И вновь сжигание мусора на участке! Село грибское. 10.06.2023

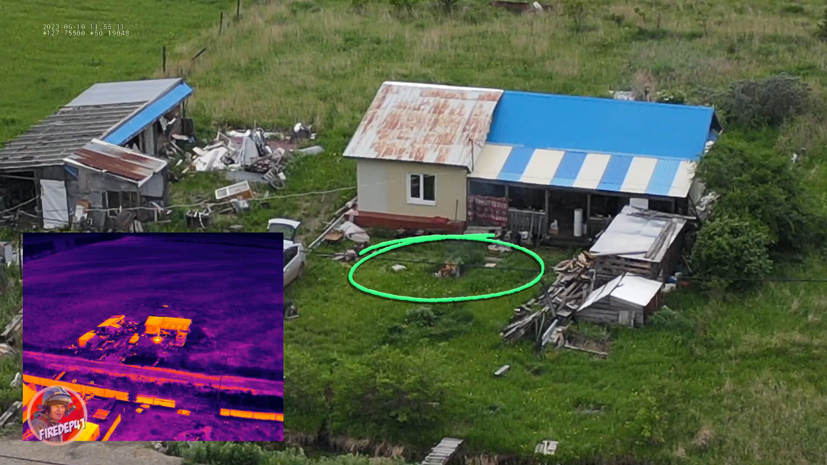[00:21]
Десятого июня в ходе плановой воздушной разведки населенных пунктов на одном из участков в селе Грибское обнаружено сжигание мусора.
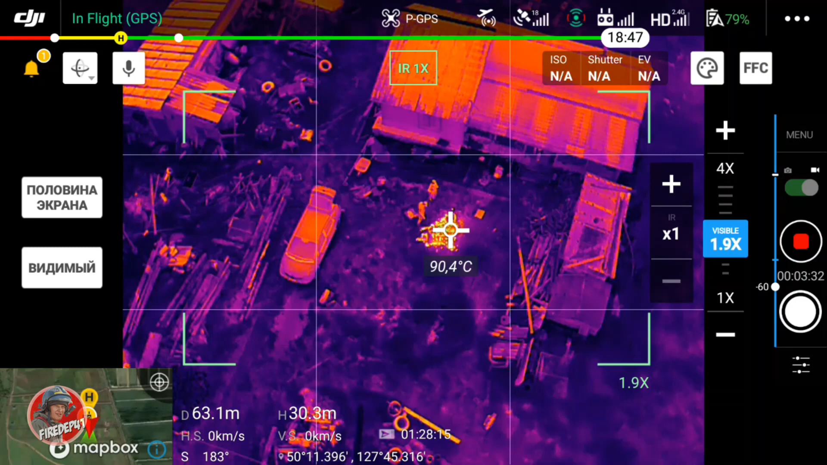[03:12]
On screen: spot 90.4°C
Информация передана в отдел надзорной деятельности.